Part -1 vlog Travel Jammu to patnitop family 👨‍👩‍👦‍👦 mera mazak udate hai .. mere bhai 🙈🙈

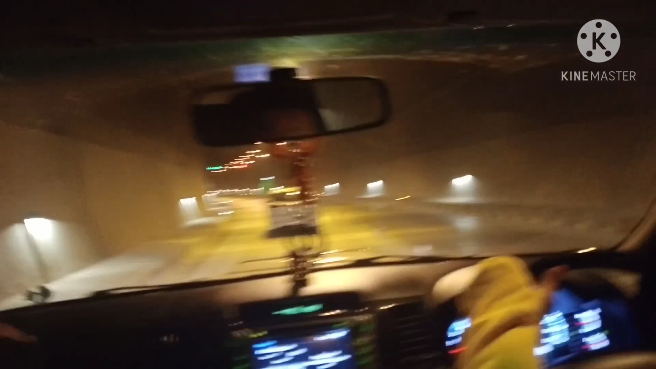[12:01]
ओके गाइस, तो ये है मेरा एक्चुअली छोटा ब्रदर, तो मैं आपको पूरा टनल तो नहीं दिखाऊंगी, वीडियो बड़ी लॉन्ग हो जाएगी, बट स्टिल जितना मैं कैप्चर कर पाती हूँ मैं दिखा देती हूँ। ये है मेरी भाभी, से हेलो। हाय।
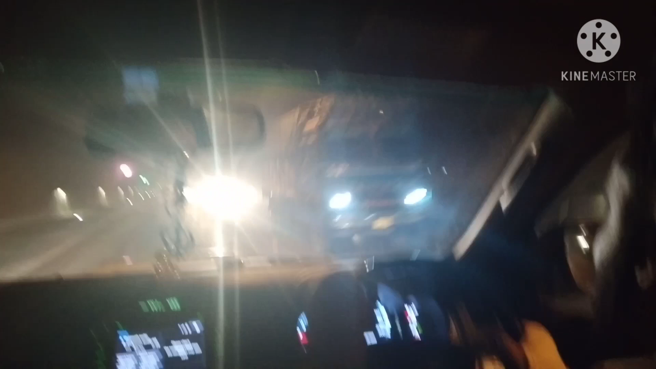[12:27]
हाँ एशिया की सबसे बड़ी टनल है ये, ठीक है। और टू वे भी इनको ज्यादा, दोनों को नॉलेज है,
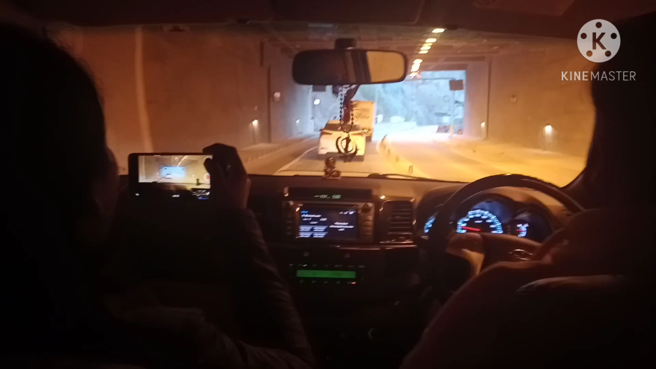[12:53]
Oh my God, seriously, इतना बड़ा ये टर्नल था ना, दिमाग की दही हो गई।